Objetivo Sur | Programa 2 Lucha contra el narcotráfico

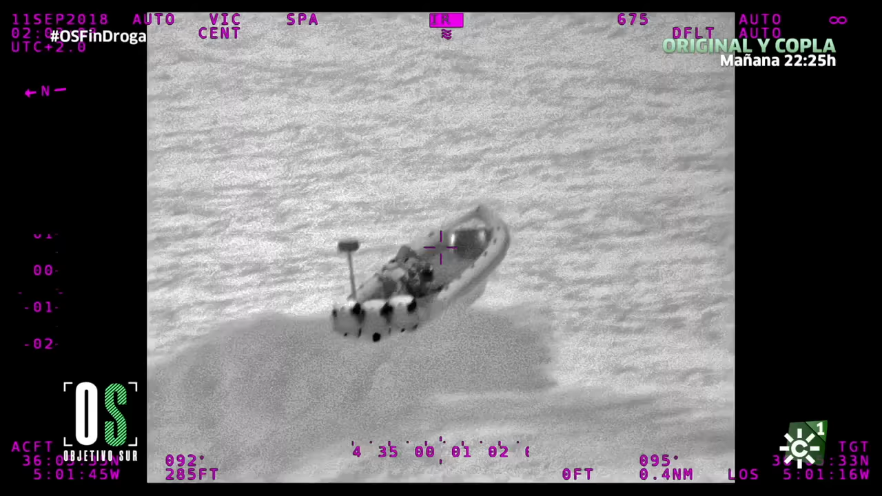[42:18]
Son embarcaciones ultra rápidas, conocidas en la jerga como gomas.
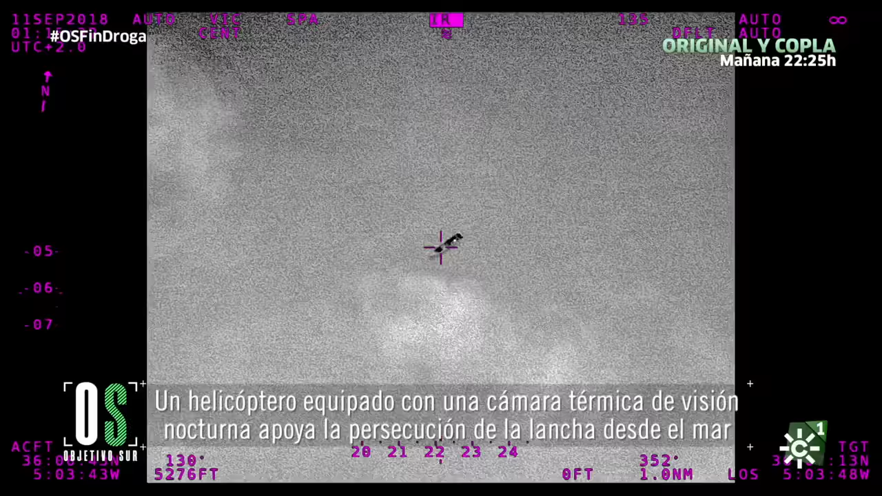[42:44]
El vehículo aéreo enciende la luz para fijar a los narcotraficantes.
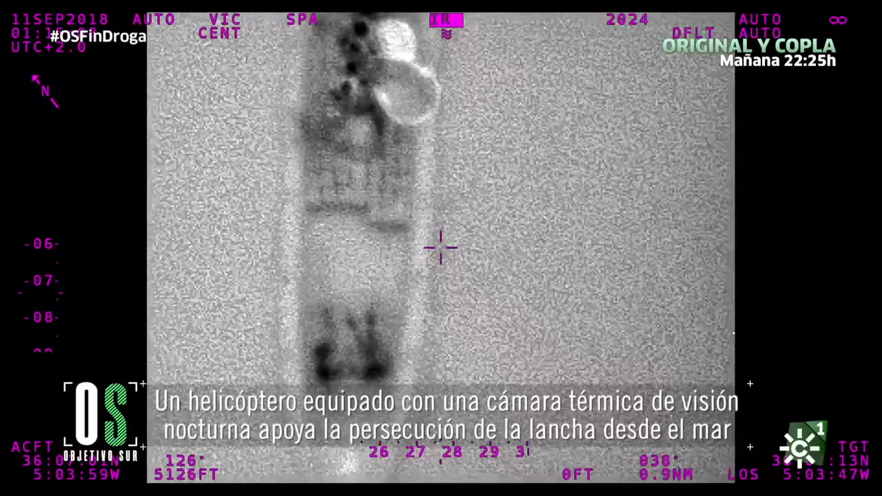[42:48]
Oye, están arrancando, están arrancando.
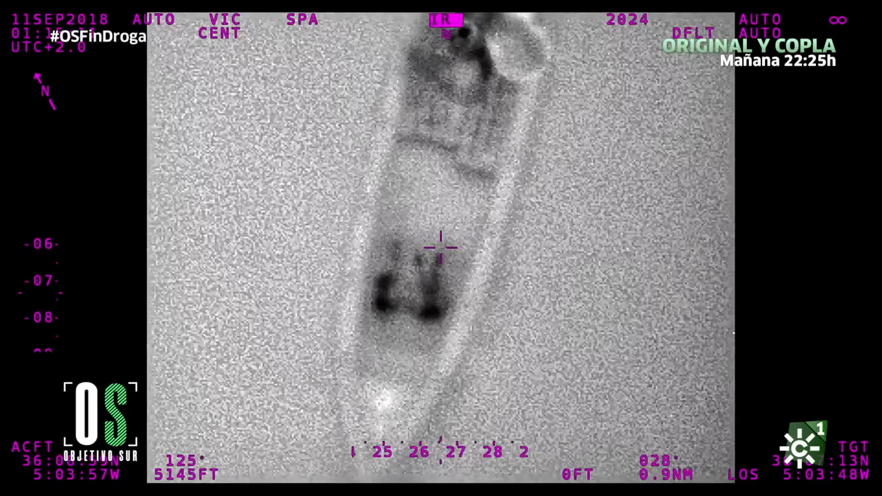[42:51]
Full, full. Dile que están arrancando. Están arrancando.
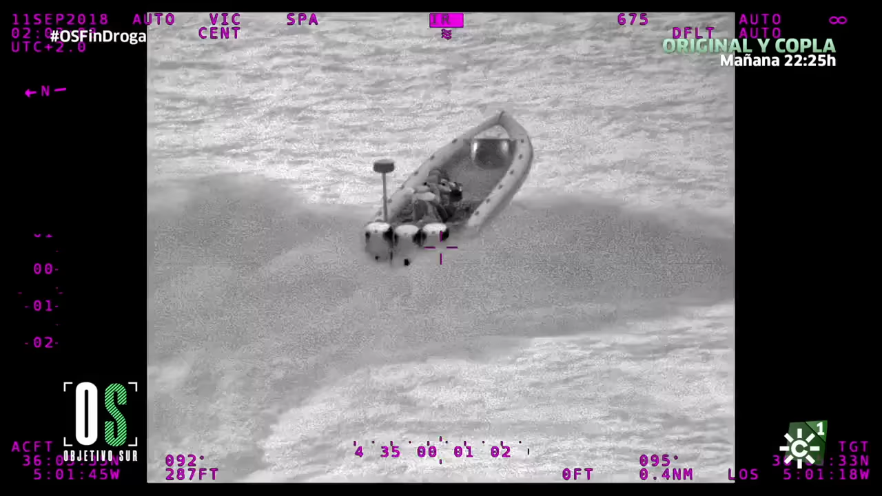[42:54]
Cinco cables. Cinco cables. Cinco cables.
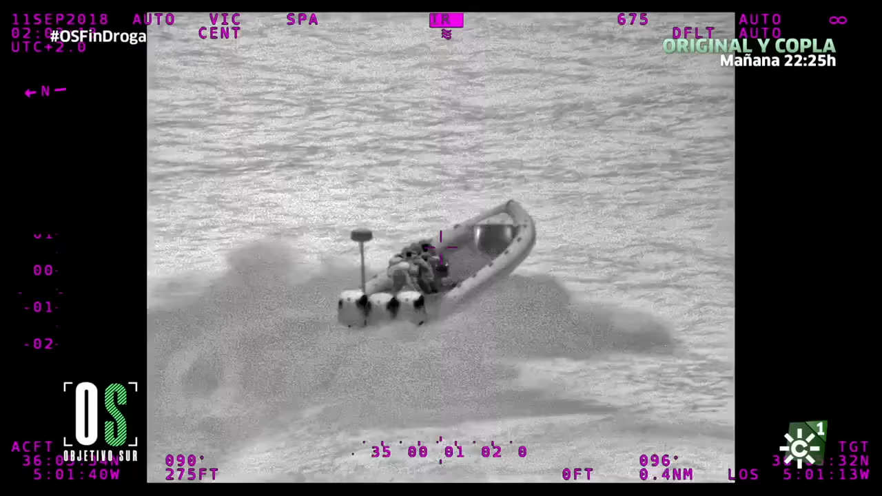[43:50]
Después de muchas millas de persecución, el helicóptero se queda sin gasolina.
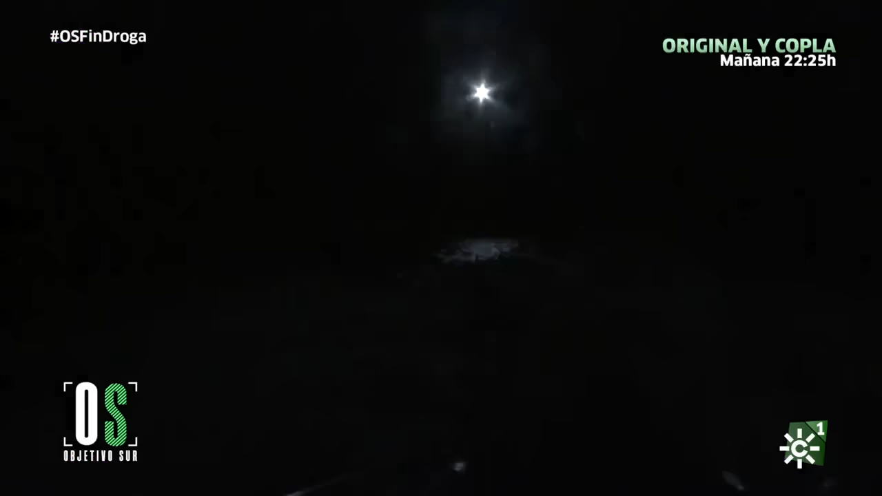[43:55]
Tiene que volver a la base. Y la goma perseguida ya es una mancha negra en el océano. La operación no se ha podido llevar a cabo.
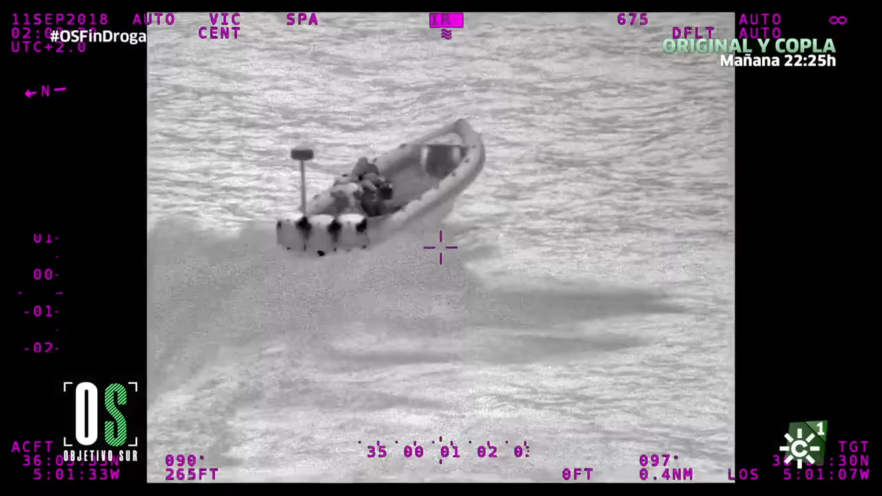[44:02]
La goma huye con varios fardos de hachís a bordo.
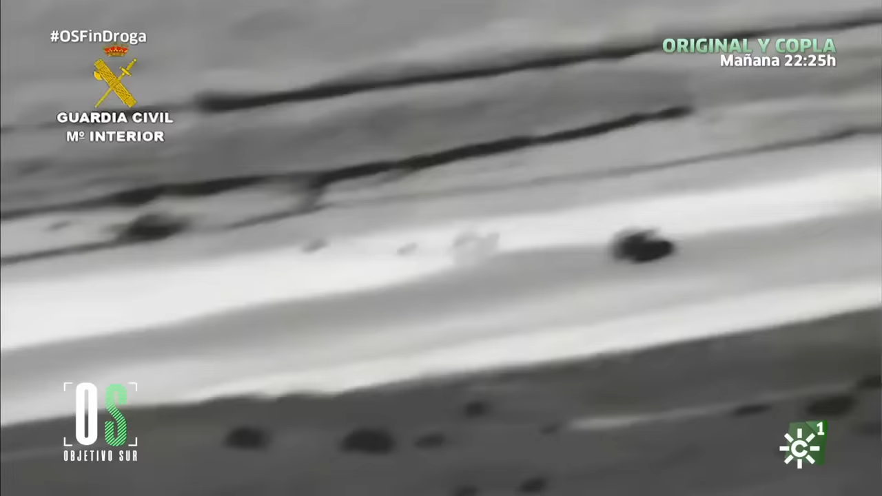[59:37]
Una vez que llega la rancha a costa, a la playa, está un grupo de vehículos de este tipo esperando para cargar los paquetes y llevarlos al lugar donde los guarden,
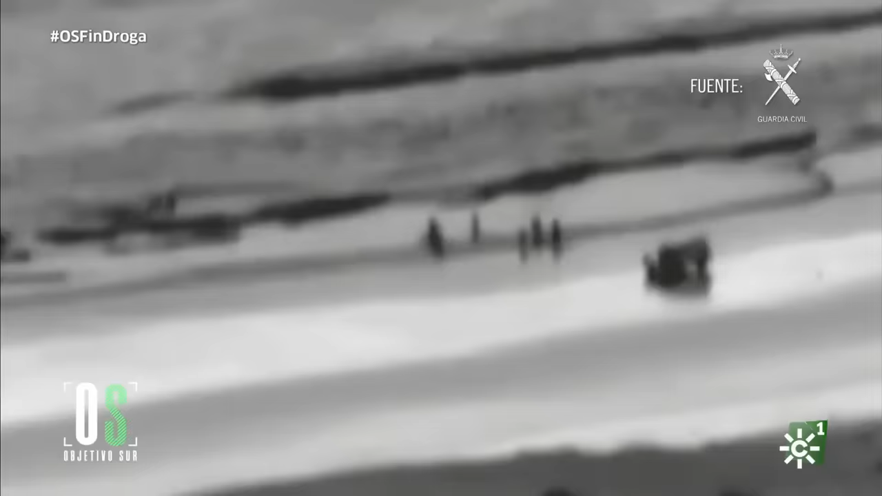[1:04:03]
Ellos llegaron a costa, cerca de Dejer de la Frontera, había bastante gente allí esperando. En apenas dos minutos las cargaron en varios coches todoterreno, y cada uno se fue hacia una zona. Ni el piloto ni el marroquí sé cuánto cobraron,
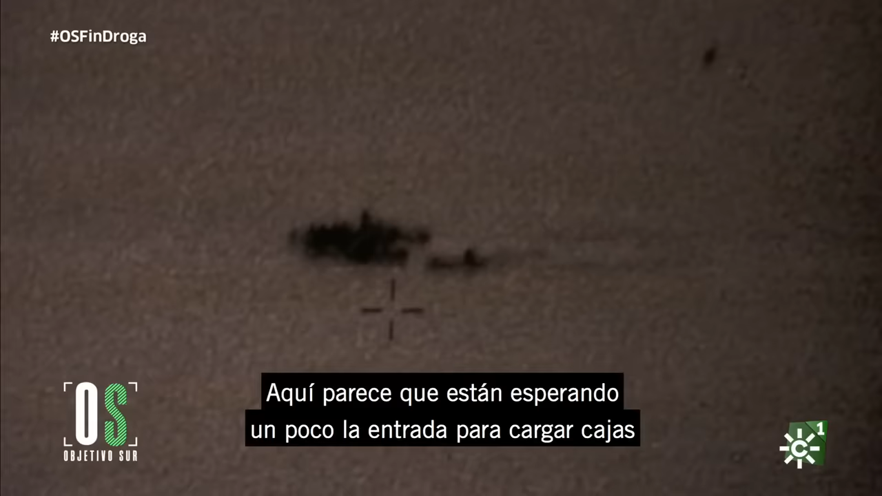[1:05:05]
Suelen cargar aquí, en esta zona de aquí.
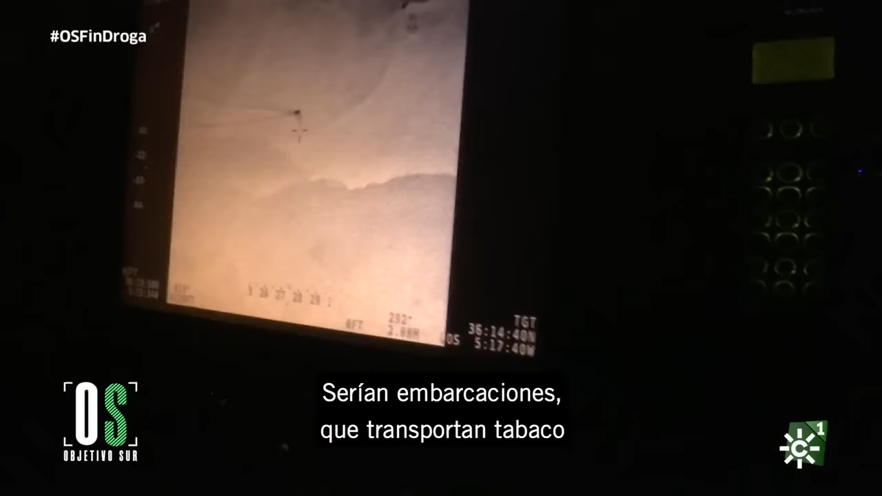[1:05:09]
¿Serían embarcaciones que transportan tabaco? Sí.
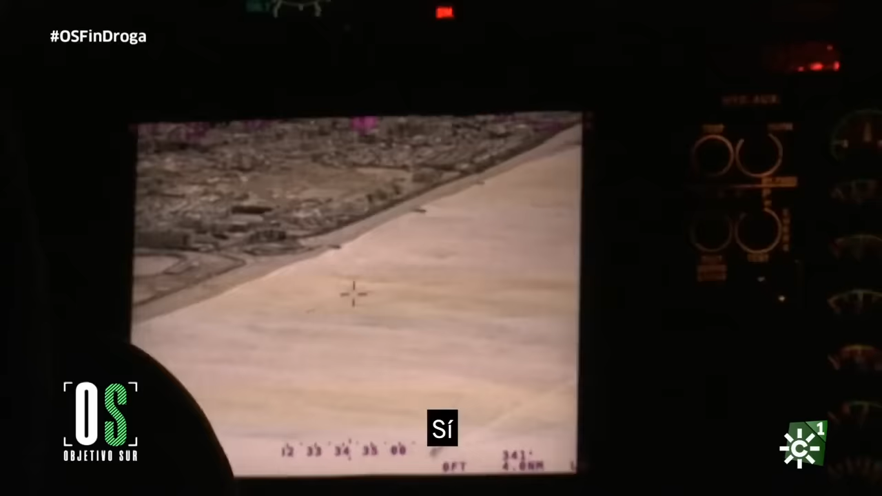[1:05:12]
¿En qué distinguen que no es una goma que transporta hachís?